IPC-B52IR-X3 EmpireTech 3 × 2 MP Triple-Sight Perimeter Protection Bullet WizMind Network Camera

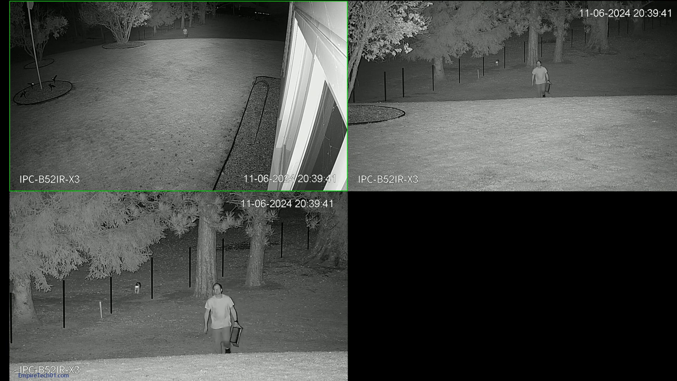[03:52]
You can see with the powerful infrared that this camera has, it has no problem seeing in the dark. It also will self-adjust for each lens at different distances.
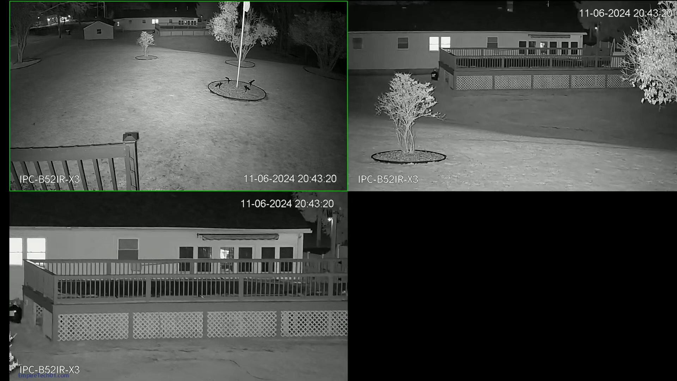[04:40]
After you log into the camera and go to the live view, you can see your three different lenses.